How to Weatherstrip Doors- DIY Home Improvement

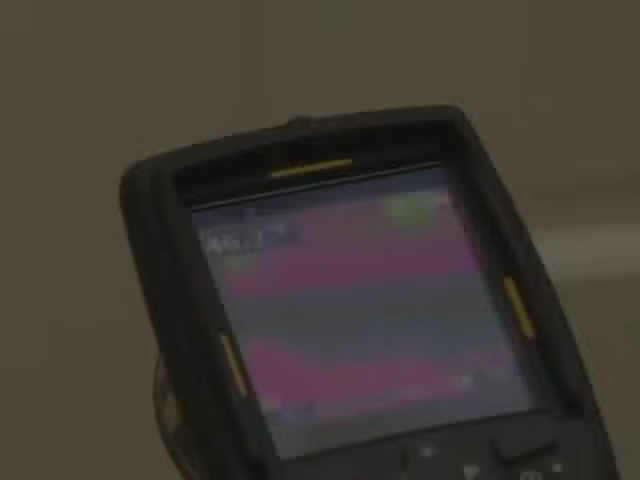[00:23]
You can see very clearly the dark area, which means cold, next to the light area, which means warm.
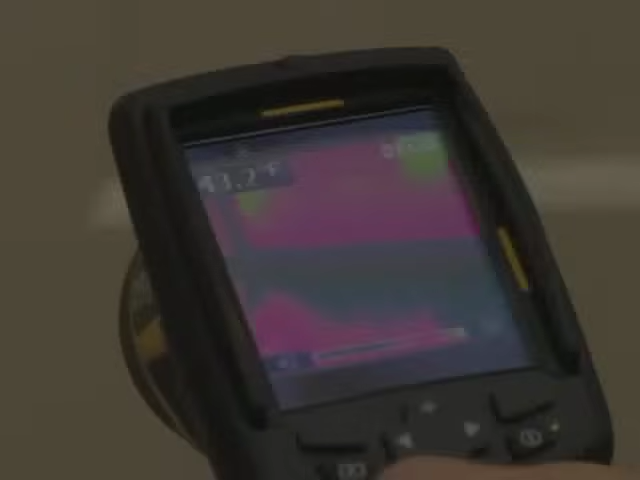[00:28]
The door is 58, and the air that's coming in from underneath it is 42 up here.
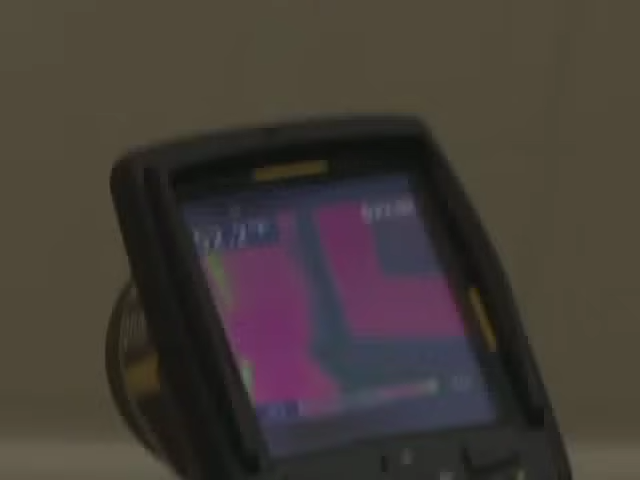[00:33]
Plus, there's a dark band all the way around the door jam.
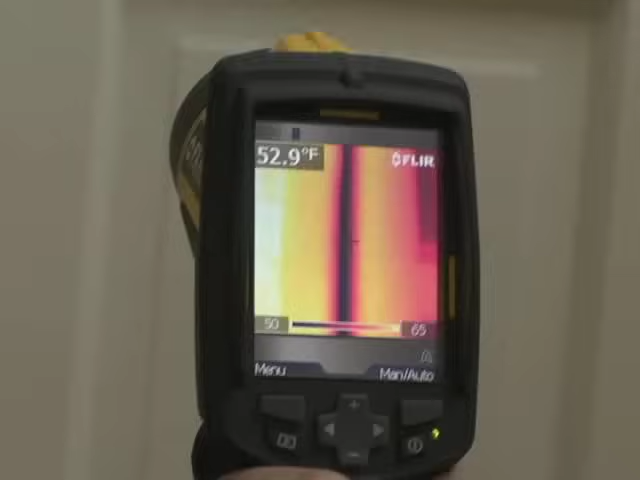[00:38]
On screen: spot 52.9°F
The solution to this is weatherstripping. So we're going to weatherstrip this door and make sure that the nice warm air that you've paid to heat up stays inside.
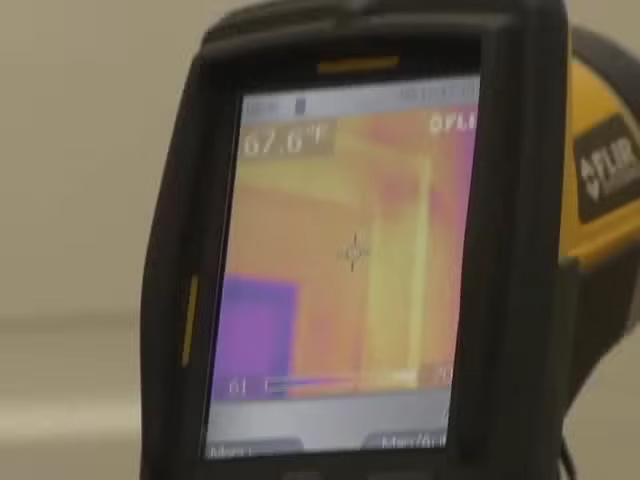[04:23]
And here's the same door through infrared after the weather stripping and the door sweep has been installed.
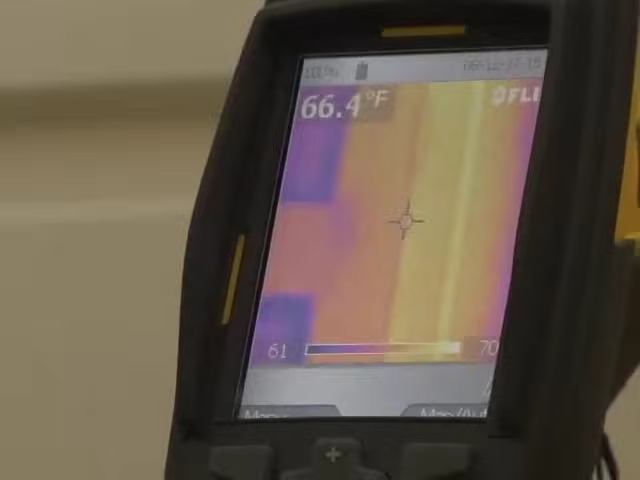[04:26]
On screen: spot 66.4°F
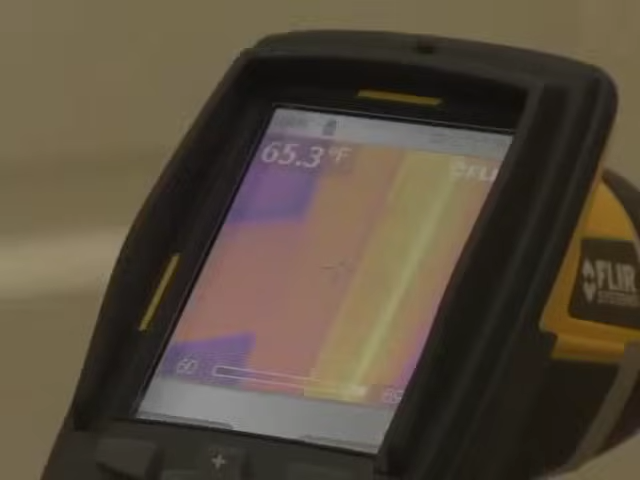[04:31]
On screen: spot 65.3°F
And you can see that the air infiltration has been reduced significantly. And that's the other side.